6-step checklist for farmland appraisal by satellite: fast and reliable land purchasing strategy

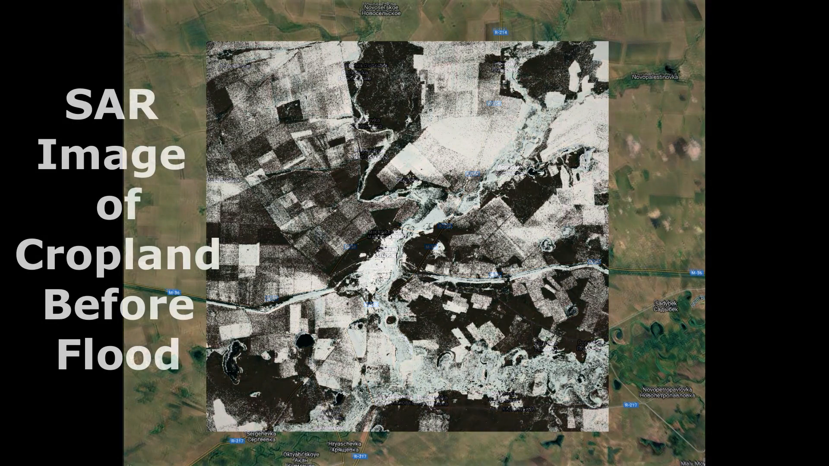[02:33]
We use microwave-based satellites to detect overflow of surface water.